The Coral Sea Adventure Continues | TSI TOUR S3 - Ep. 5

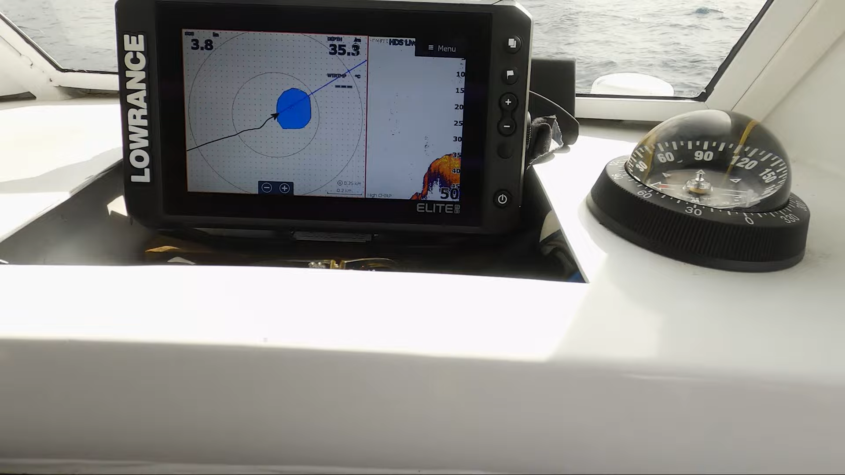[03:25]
There's a sounder. Not quite 2 meters though, like it says, but it's great. Check it there. So we'll come up on it.
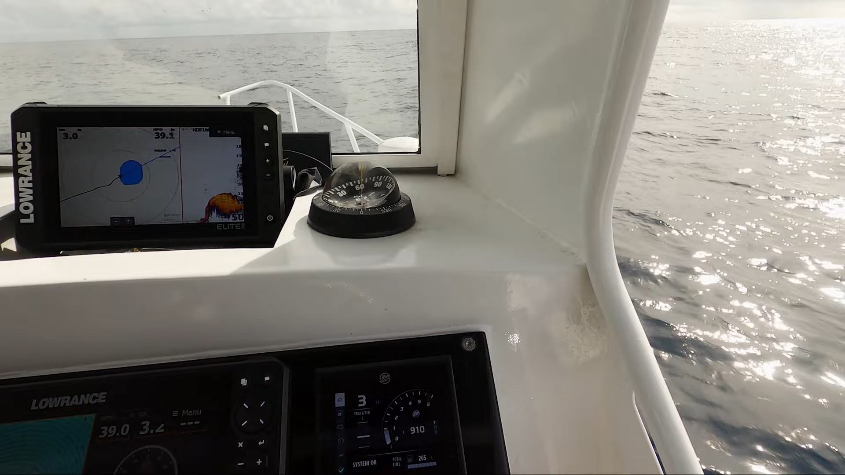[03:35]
Got bait there already. Oh yeah.
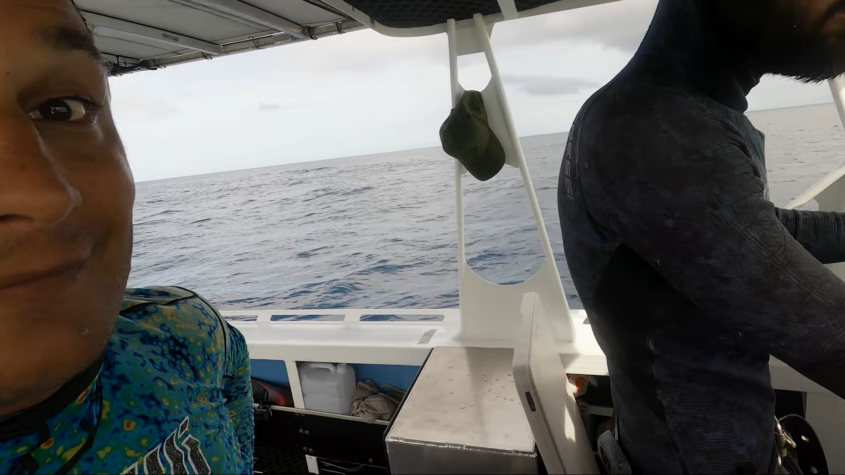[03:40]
Looks very promising. Like, look at that.
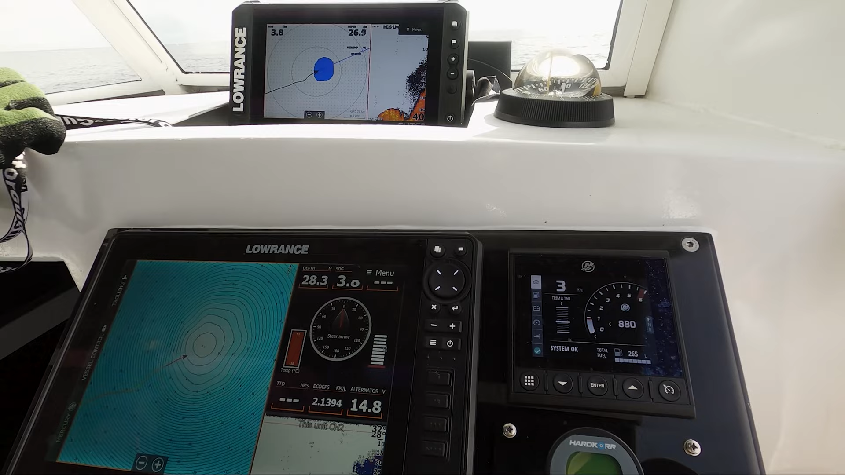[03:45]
Comes up at 2 meters,
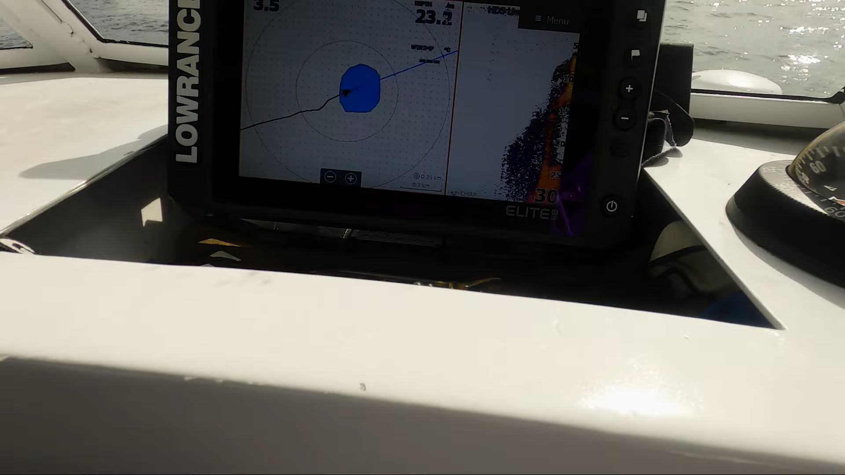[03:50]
right? 5. Look at that. From the deep blue, straight up.